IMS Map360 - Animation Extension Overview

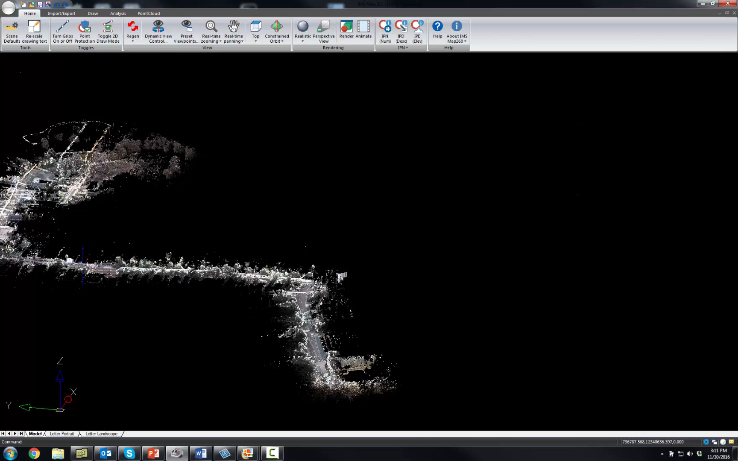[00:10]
and you can see how quickly the point cloud renders
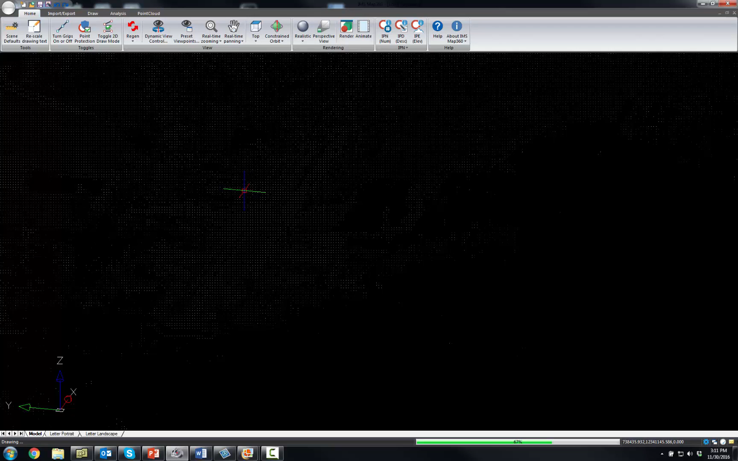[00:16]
inside of IMS Map 360 and that is because we use one of the world's
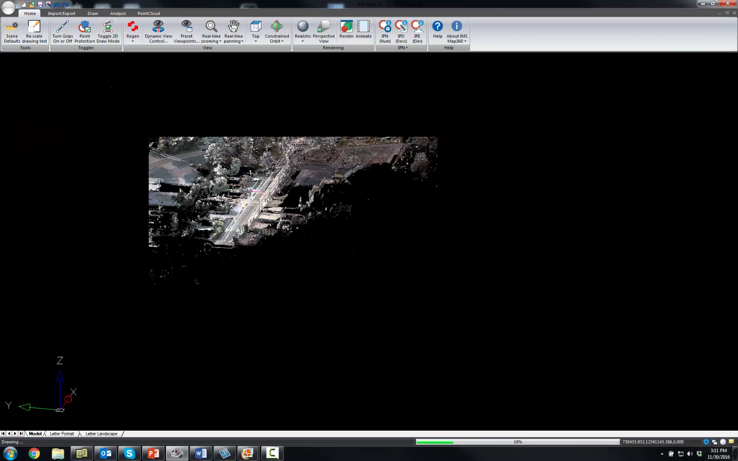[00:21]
most powerful point cloud engines as the point cloud engine and it's called Cyclone.
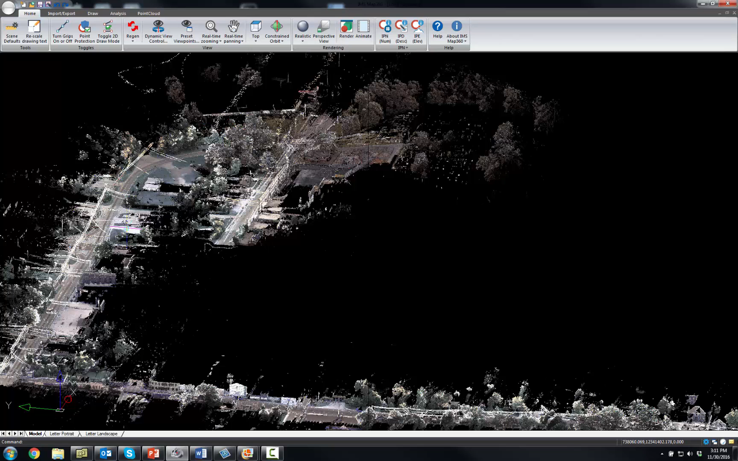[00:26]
It's made by Leica Geosystems and the
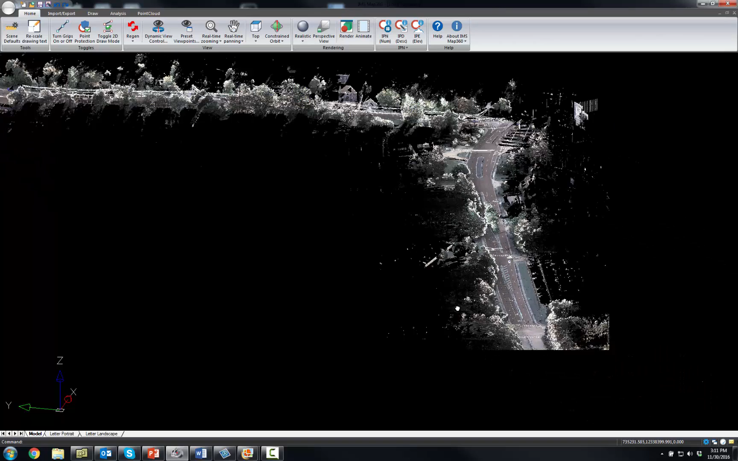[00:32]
performance when working with point cloud data is unbelievable and it is unmatched when you compare it to a lot of the other software systems out there.
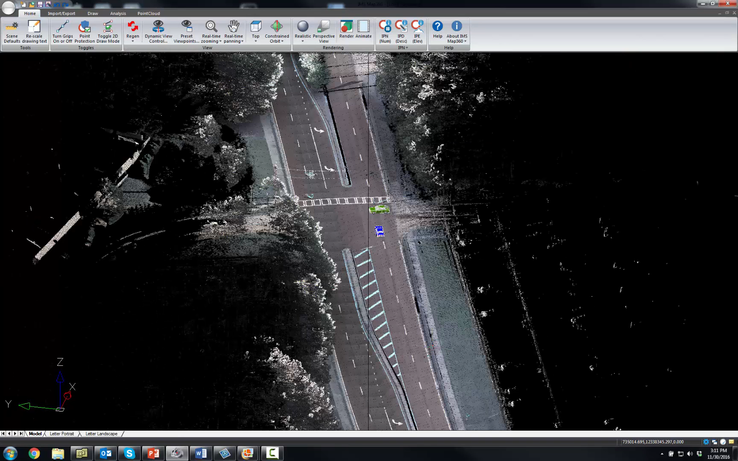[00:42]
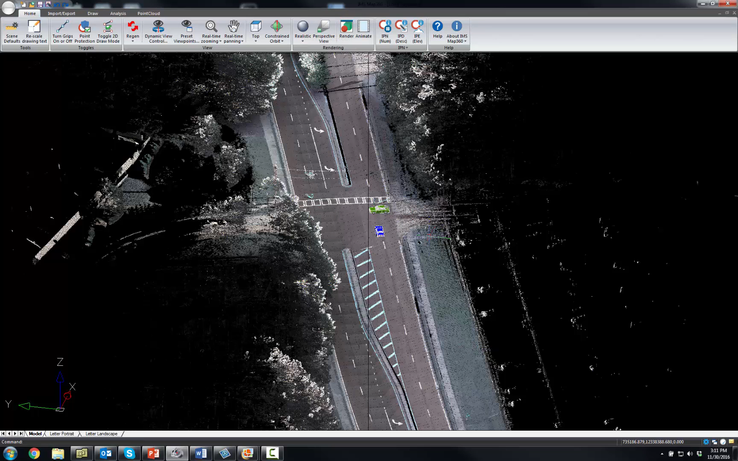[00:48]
This particular point cloud, I do have an animation in here and if I open up our animation routine,
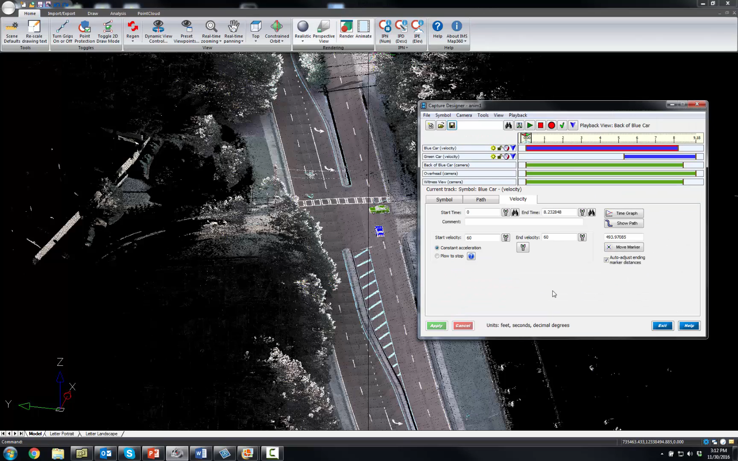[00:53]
I've got some cameras set up where I've got a camera set up behind the car. And you can just drag it
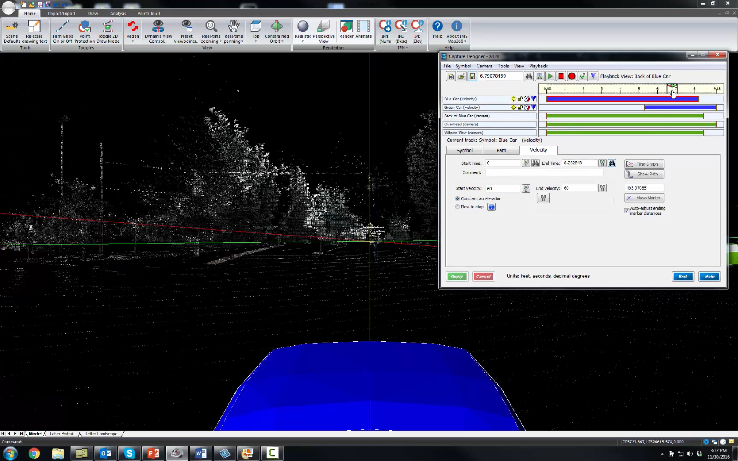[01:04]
along here based on key events that I've inputted into our animation engine and you can switch between different cameras that I've set up here.
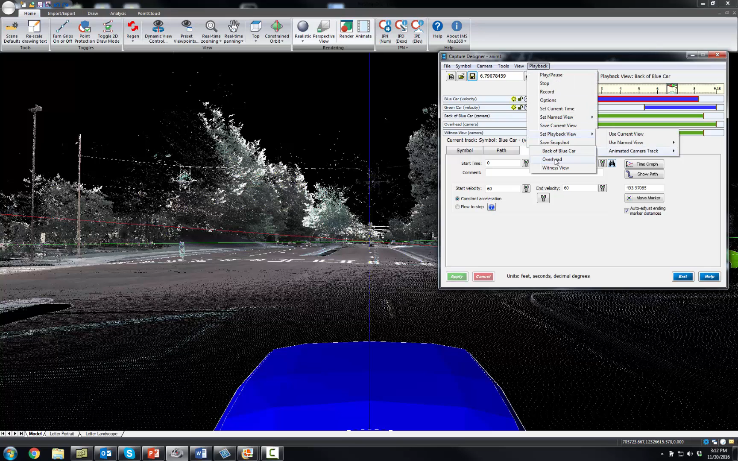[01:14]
I've got one for overhead and I'll play back some of the videos here from this.
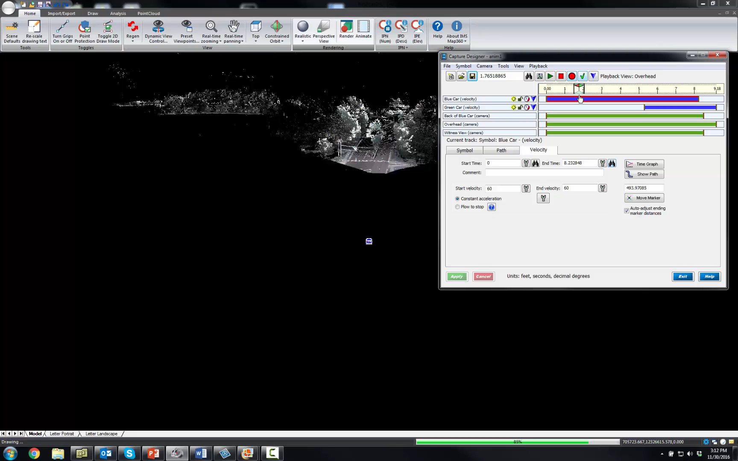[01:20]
And one of the features that IMS Map 360, its animation engine has is setting up these animated cameras and it allows you to create very dynamic animations where you have a lot of control over the viewing of or the views
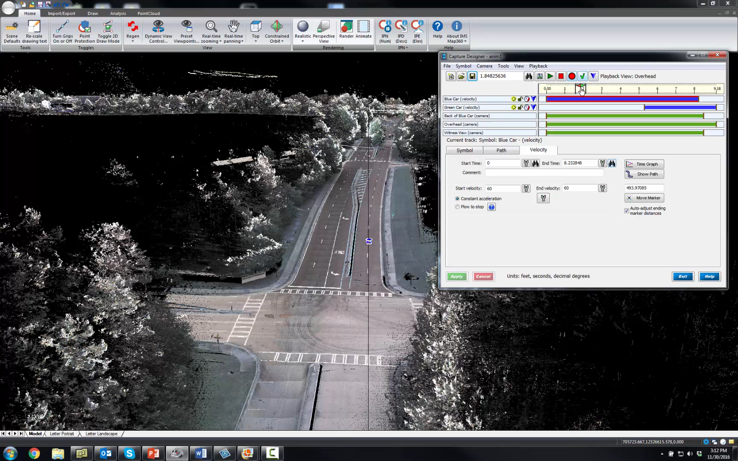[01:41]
that you want to capture the animation from. And then just another example here if I switch to witness view,